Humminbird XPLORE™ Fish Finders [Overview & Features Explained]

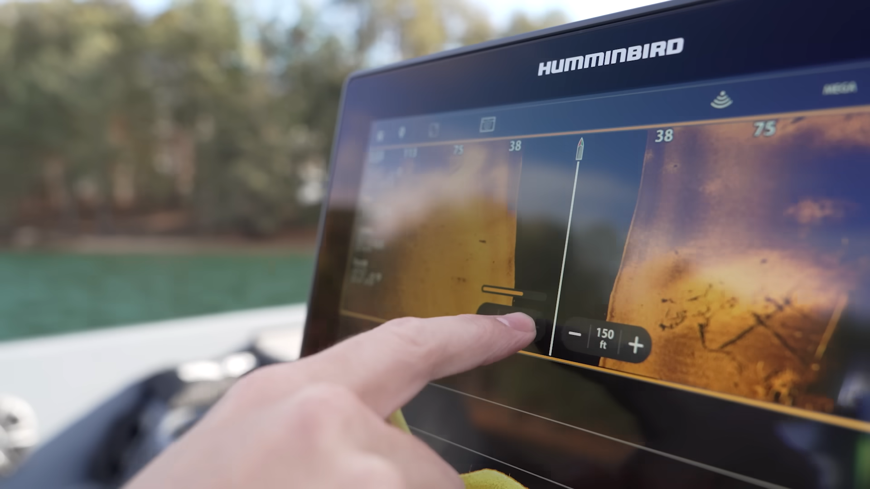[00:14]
These units are packed with a ton of fishable features and contain
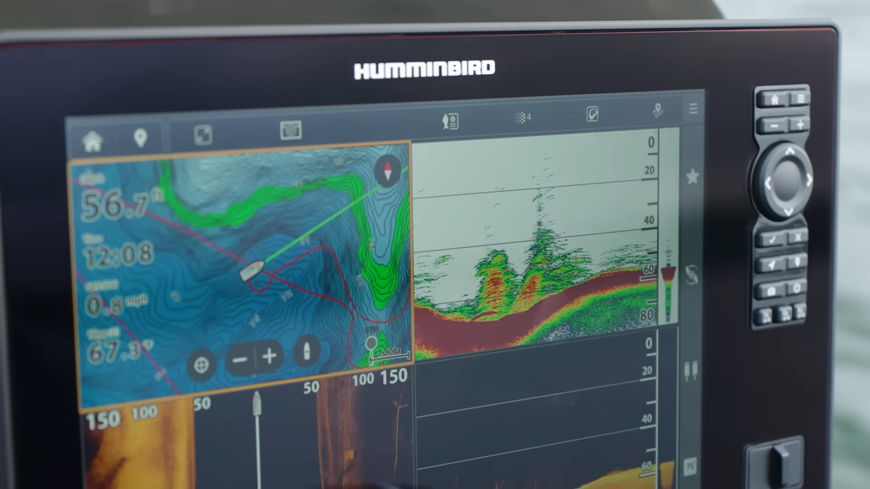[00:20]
best-in-class sonar imaging and mapping solutions.
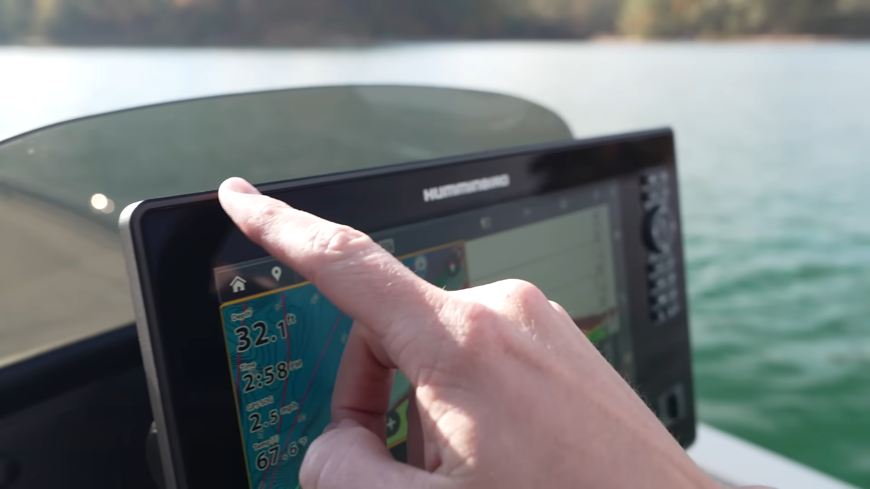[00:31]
The Explore series features a nice sleek slim design with a high-quality display available in 9-inch,
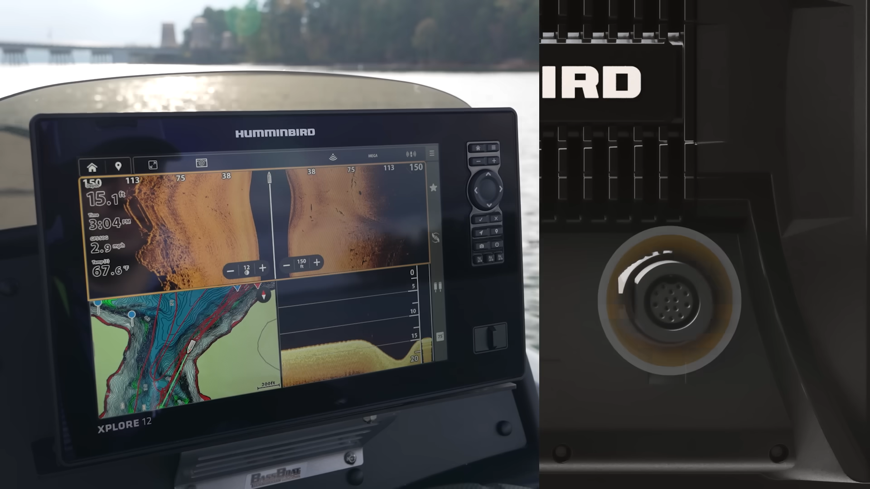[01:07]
On screen: depth 15.1 ft
You're going to have your power for power in the unit, sonar for your transducer connections and Mega 360 for example,
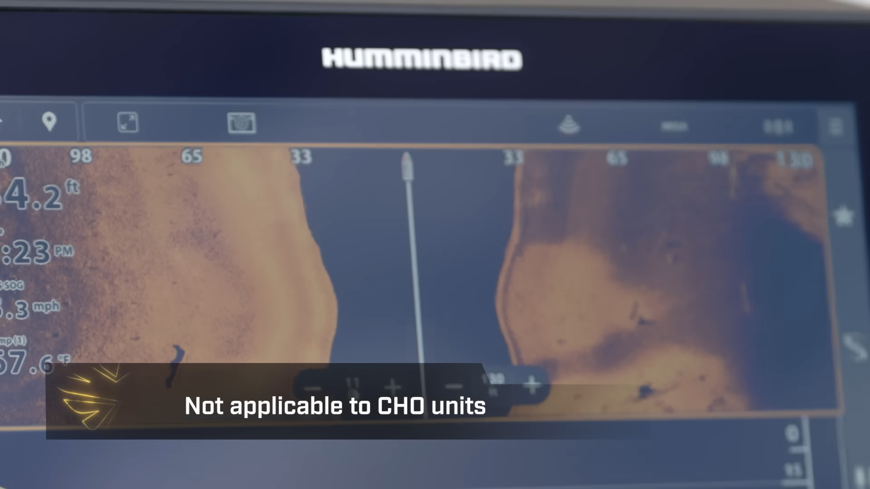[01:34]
It also features a compact Mega side imaging transducer with every unit which gives you best-in-class side imaging, down imaging, and dual spectrum chirp sonar.
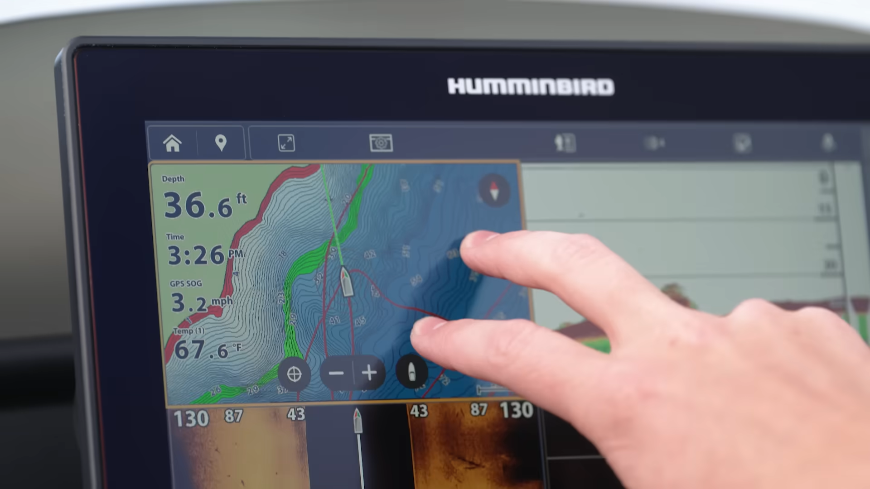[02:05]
On screen: depth 36.6 ft, water 67.6°F, speed 3.2 mph
The Explore series features Humminbird's cross-touch technology. Quickly navigate between views or adjust settings with the keypad or touchscreen.
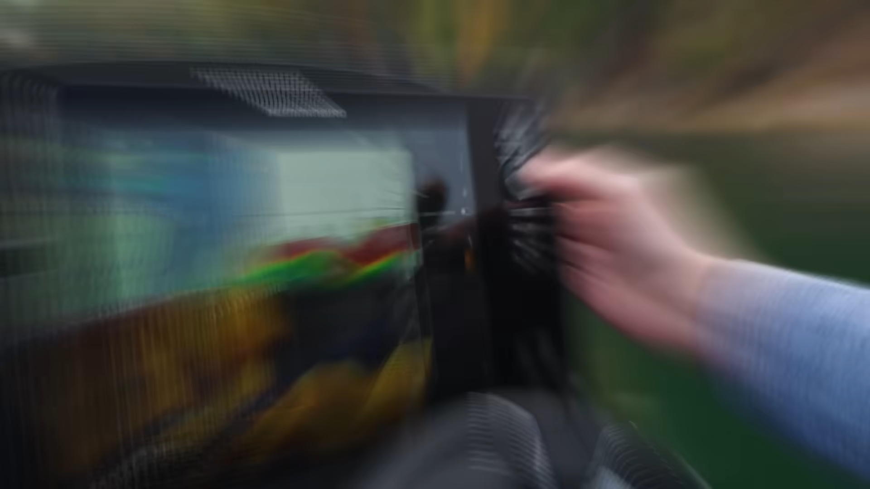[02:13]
So over here we have our keypad. I'm going to show you each of the buttons.
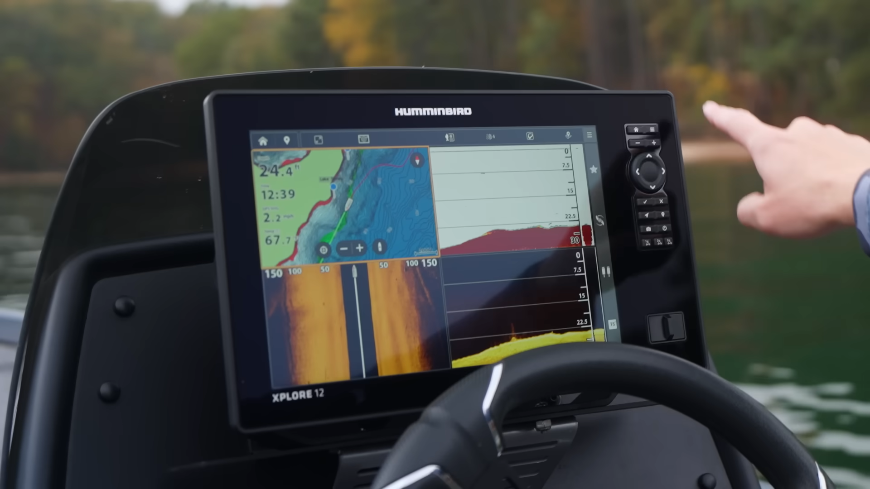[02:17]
We have our home button. I'm going to take you to your home screen. This is going to be your menu key. It opens a variety of different settings.
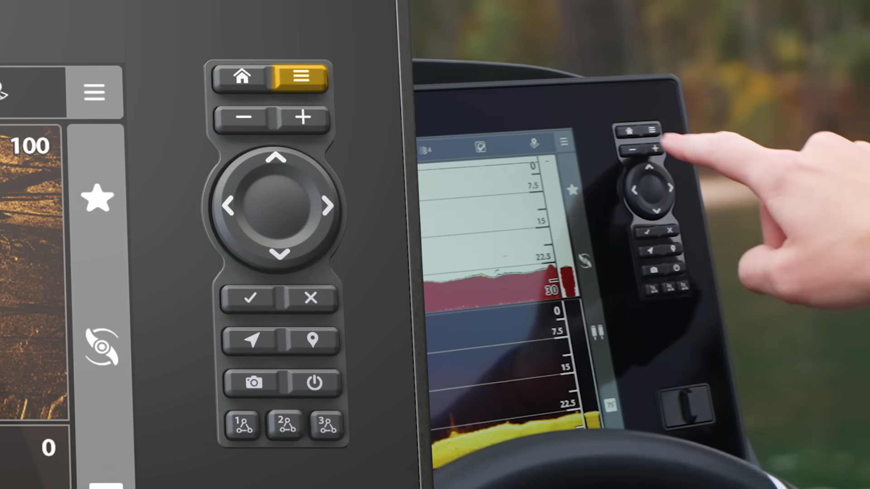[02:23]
Plus and minus that's going to be your zoom keys in or out.
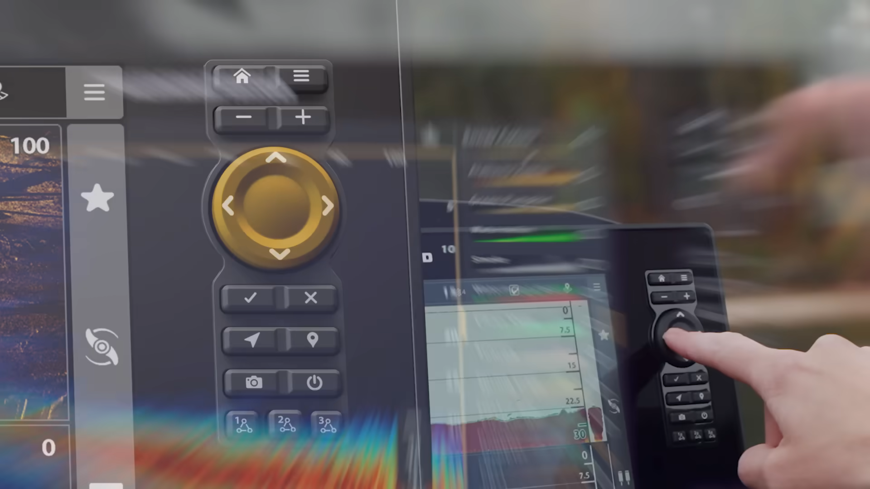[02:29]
If you're familiar with Helix you'll be very familiar with this four-way directional keypad.
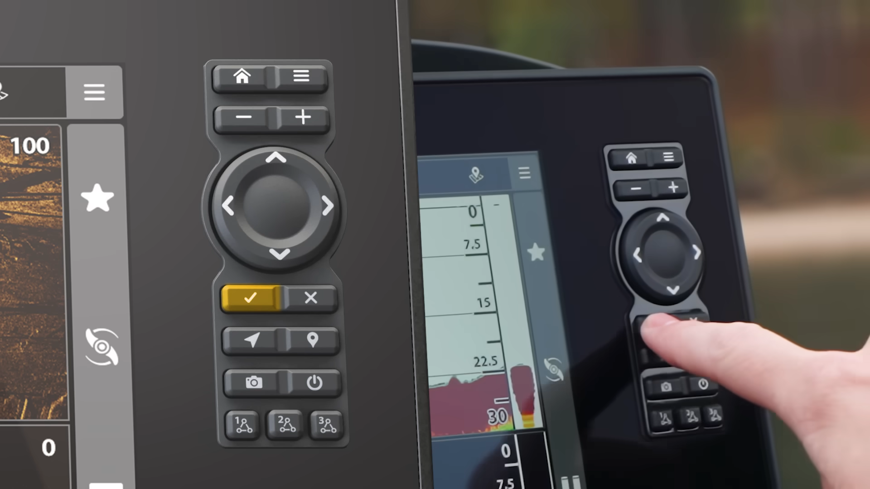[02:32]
We have our confirm key, our exit or close key, we have go to, we have a waypoint mark button, a screenshot button,
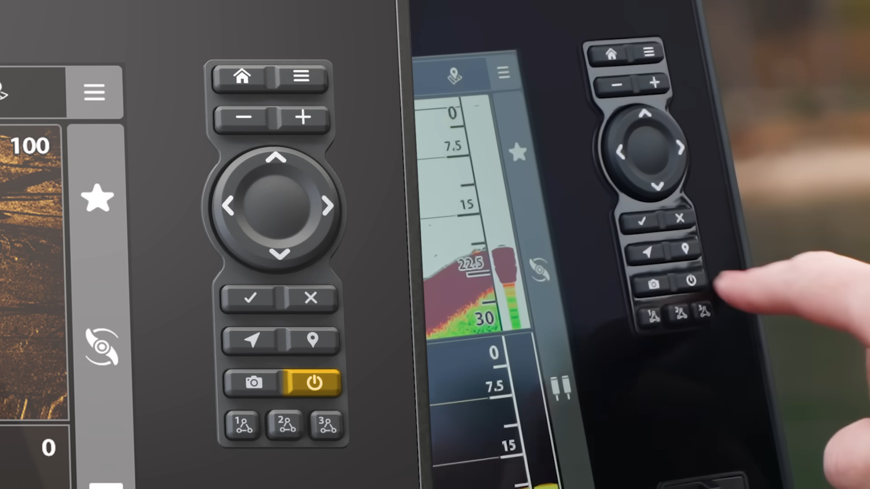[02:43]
your power so that'll turn on or off your your unit and then we actually have three programmable one